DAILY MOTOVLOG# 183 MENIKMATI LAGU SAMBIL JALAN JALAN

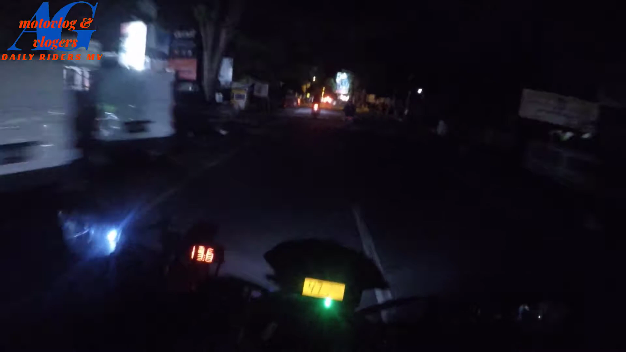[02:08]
Atau setelah video ini selesai kalian tonton Itu ada Aduh Nah di sekarang di lampu merah ini itu belok kiri itu harus Tidak boleh
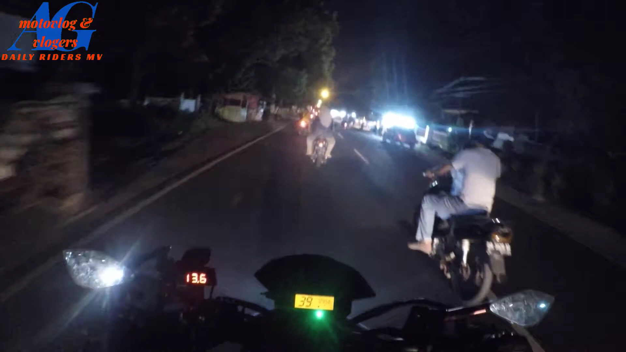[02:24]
Tidak boleh loh Jadi harus mengikuti lampu merah kalau kita belok Karena tulisannya disitu ada guys Oh besar banget tuh malah Disitu harus belok kiri itu harus kita lurus Tidak boleh